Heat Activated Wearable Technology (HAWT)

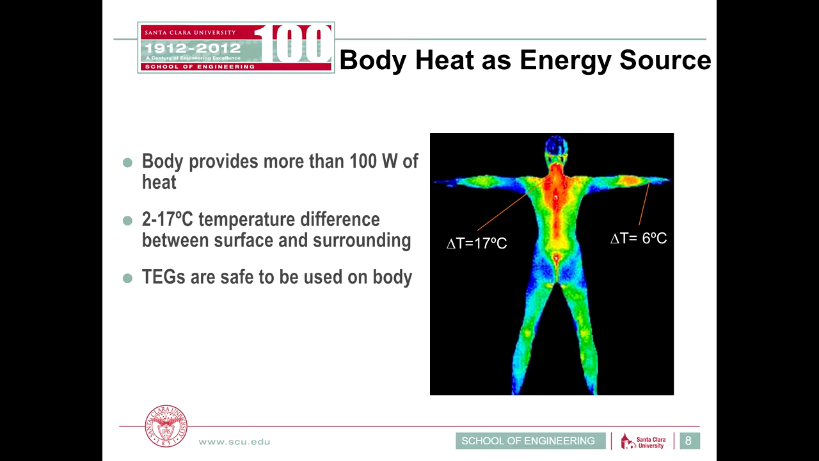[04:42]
And so parts such as the neck has a 72 degree Celsius difference because there's very little thermal resistance there and lots of blood flow per area. Whereas other places like the wrist has 6 degrees Celsius difference because of the blood flow there.